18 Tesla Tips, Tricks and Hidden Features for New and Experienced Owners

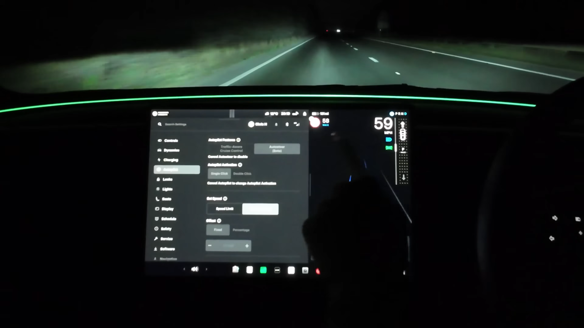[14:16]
take over myself, and then if I push the speed, yeah see, so that automatically brought my speed up to there. If I scroll up quickly, yeah there you go, it goes up in fives,
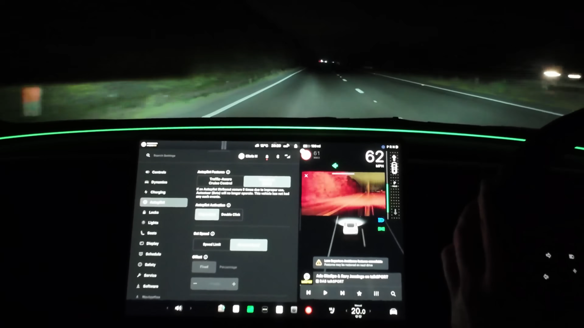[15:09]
so the moment I indicated, and then started to turn, yeah the car literally just stopped immediately doing everything, there you go, and having to re-engage again.
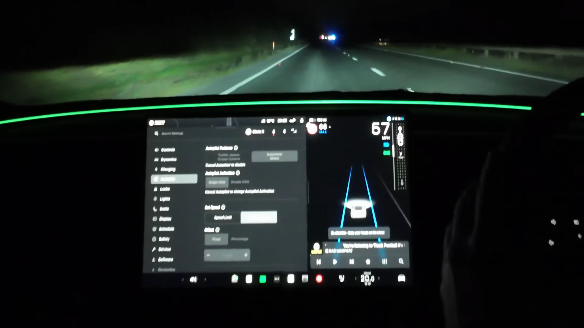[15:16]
Okay, so you can see that single click, yeah, without the enhanced autopilot, with changing lanes and things like that, the moment you go anywhere near changing the lane, even with indicating, it just disengages absolutely everything, which is a bit of a pain in the ass.
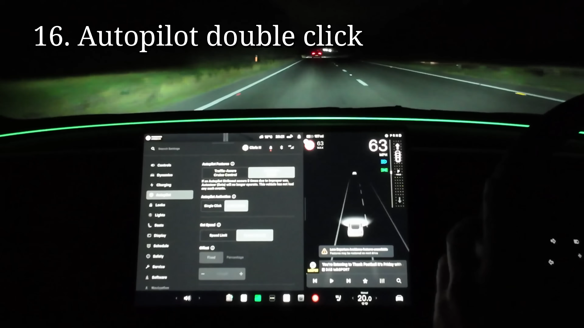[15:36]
Okay, so we're back out, now I've got the double click engaged. So let's, if I do a single click now, what happens? That's just one click. Okay, so that, so I'm now in complete, still in complete control of the steering wheel, yet this is locked in, so my speed has locked in, yet I'm still in control,
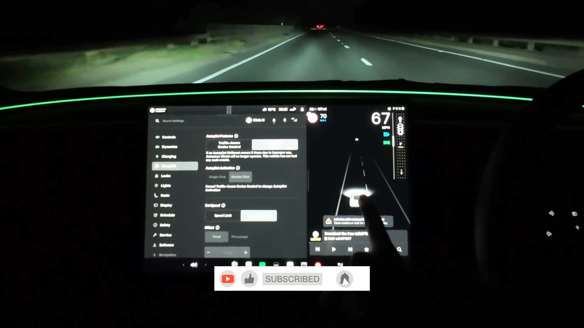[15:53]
because you can see down here on the map, there's no blue line. So let's do, from a single click, let's do one more single click, and that's just turned everything off. Okay, so I'm back in control.
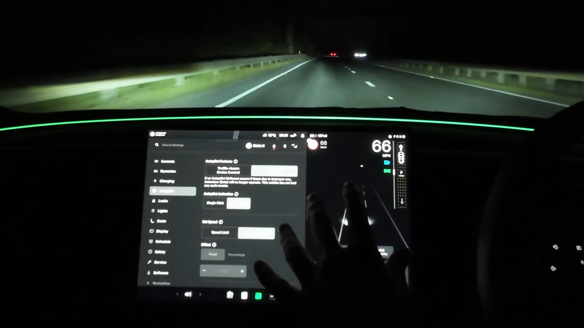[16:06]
Okay, so for now, let's go back and do one single click, even though we're on double.
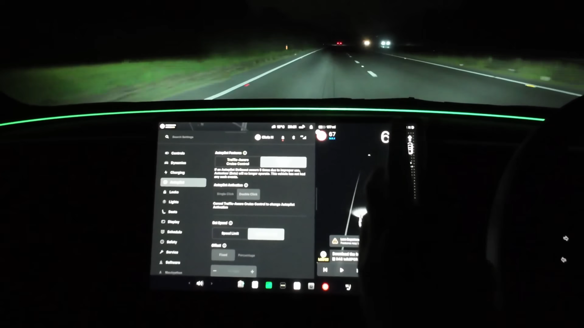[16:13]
Okay, so you can hear the bong, and it's taken over the adaptive, the cruise control. So this is where on my right wheel, if I click to the right, you can see here the how many cars behind I want to follow, and if I go left, it goes more. We'll keep that on two for now. So I've single clicked it, now let's double click from here and see what happens. Okay, so now you've got your blue lines, and the car has taken over absolutely everything. So now the big test, let's indicate and change lanes and see what happens.
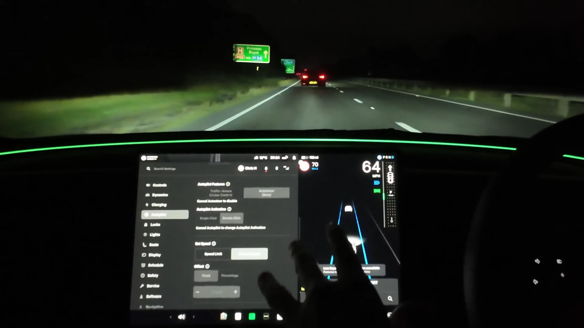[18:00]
The car is slowing down. You can see it wants me to apply a slight turning force there because I wasn't touching the steering wheel. However, you can see there at nighttime, especially, two car lengths. That's following a little bit close. So let's lengthen that to five car lengths. And hopefully that car in front will pull away a little bit. Yeah, you can see that it is.
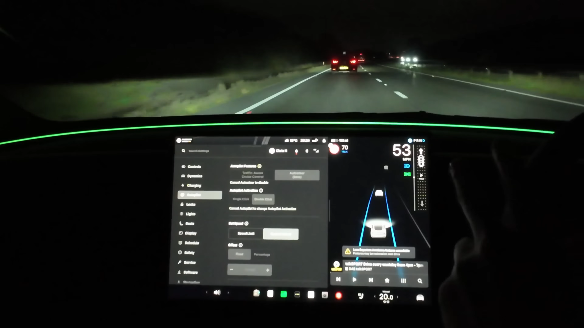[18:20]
And then let's see where the Tesla thinks five car lengths is. Yeah, that's a bit more like it. See, that feels like a safer distance, especially travelling a little bit quicker at kind of 50, 60, 70 miles an hour. Okay, while auto steer and the adaptive cruise control is doing its work,